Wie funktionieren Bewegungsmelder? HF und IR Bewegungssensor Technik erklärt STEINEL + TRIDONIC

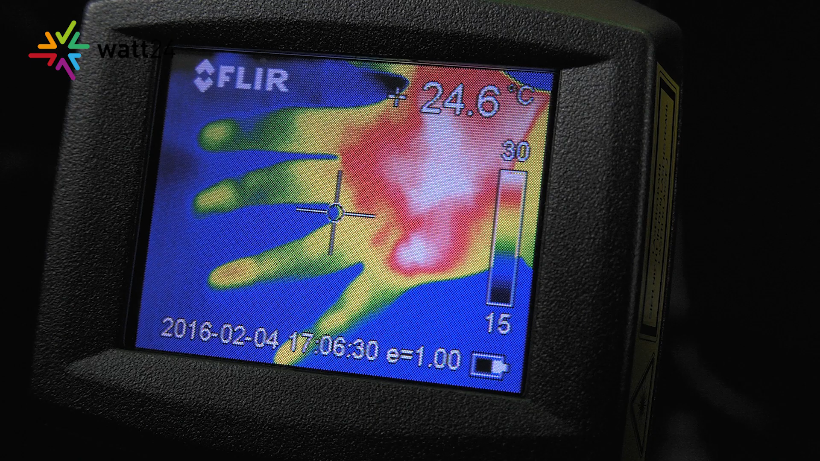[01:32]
On screen: spot 24.6°C
Man kann hier deutlich sehen, dass meine Hand glücklicherweise mehr Wärmestrahlung als der Hintergrund abgibt. Interessant allerdings ist, dass Wärmestrahlung sehr leicht blockiert werden kann. Dafür reicht schon eine Glasscheibe aus.
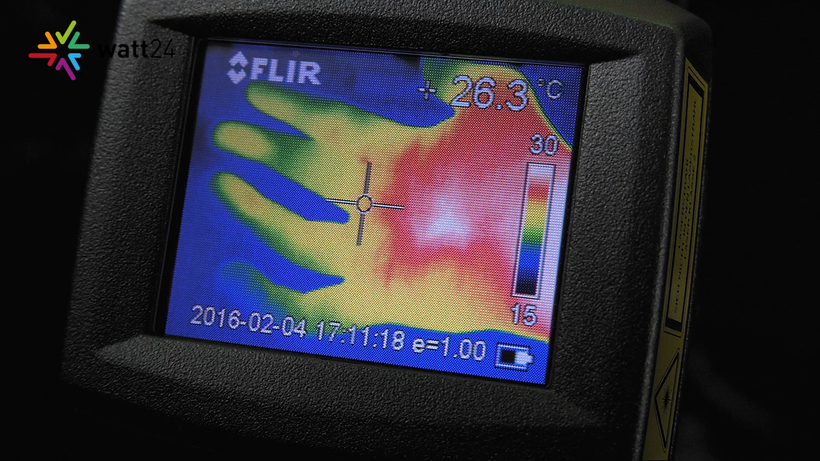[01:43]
On screen: spot 26.3°C
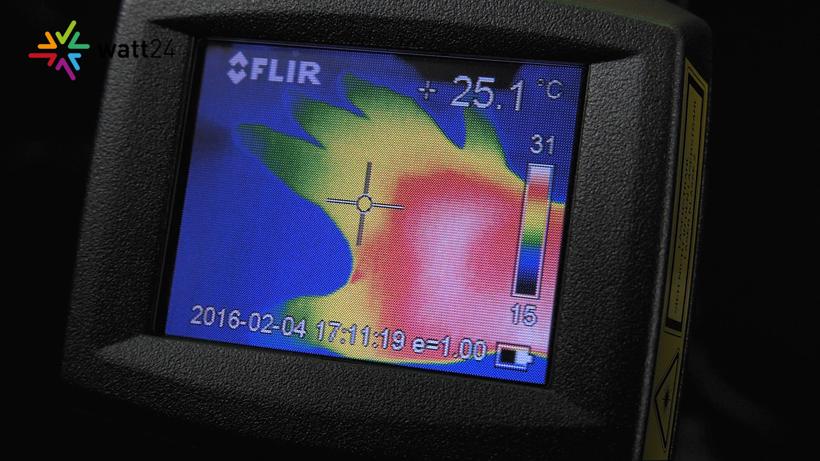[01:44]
On screen: spot 25.1°C
Hier nochmal meine Hand direkt vor der Wärmebildkamera. Und nun schiebe ich eine Scheibe Glas davor.
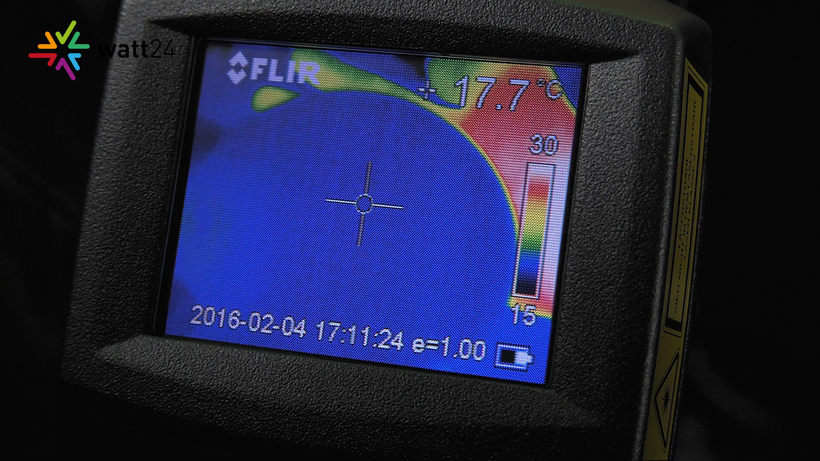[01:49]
On screen: spot 17.7°C
Sie sehen, die Wärmestrahlung wird komplett blockiert.
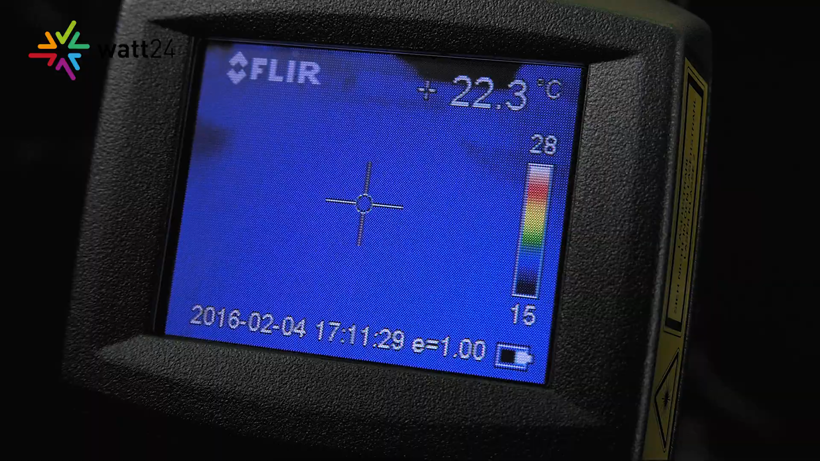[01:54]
On screen: spot 22.3°C
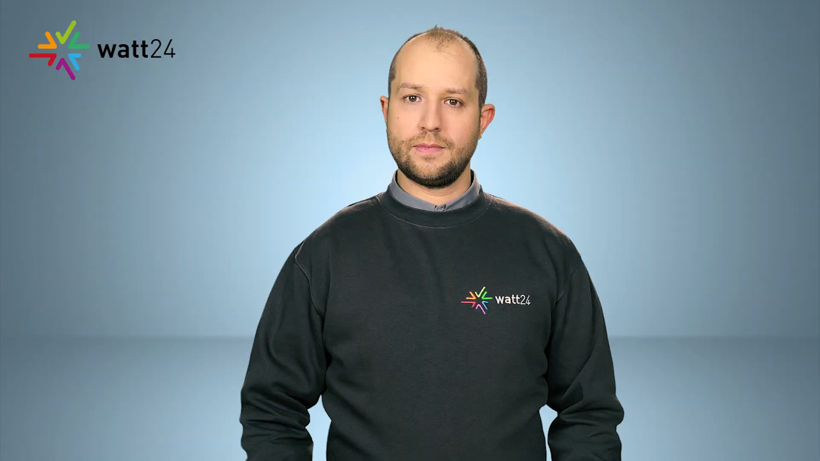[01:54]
Selbst bei Brillen kann man diesen Effekt bereits beobachten.
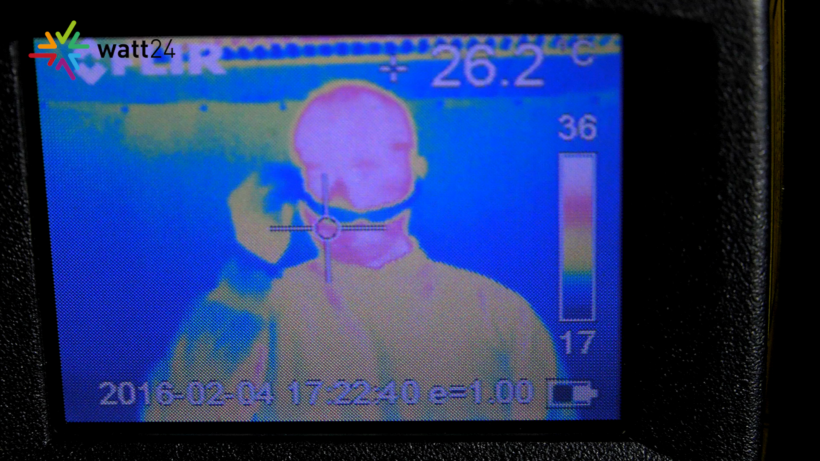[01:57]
On screen: spot 26.2°C
Und schon habe ich blaue Augen. Das heißt also, ein Infrarot-Sensor kann die Wärmestrahlung nicht durch Glas, Wände oder ähnliches hindurch erfassen.